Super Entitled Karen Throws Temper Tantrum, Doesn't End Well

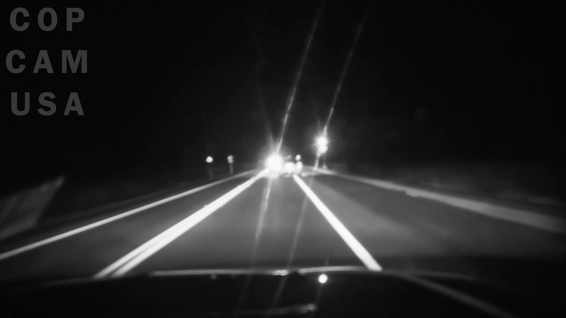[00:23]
On April 5th, 2024, an officer stops a vehicle for failing to maintain lanes.